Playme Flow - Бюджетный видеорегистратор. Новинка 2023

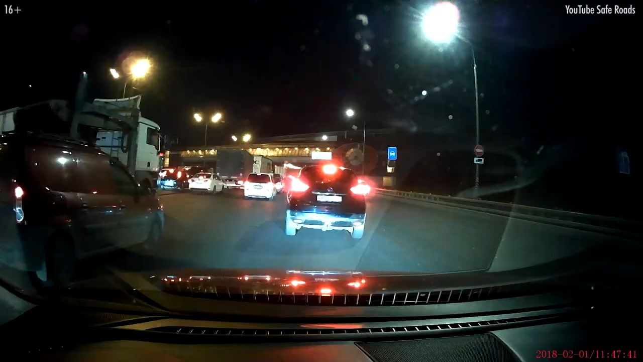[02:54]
А вот если у вас установлены яркие светодиодные фары или ксеноновые, то может появляться засвет. Это учитывайте при покупке. Надеюсь, данный обзор был для вас полезен и интересен. Если это так, то поддержите лайком и комментарием. Всем удачи на дорогах!